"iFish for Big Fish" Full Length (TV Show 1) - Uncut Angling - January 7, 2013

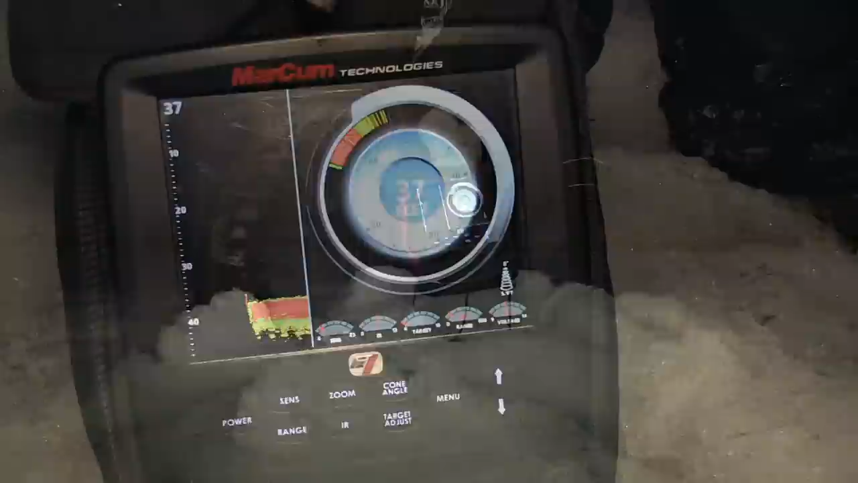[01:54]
37 feet, Eric! How deep? 37 feet. Perfect. If anything, I'm gonna go a little bit shallower to stay on top of it.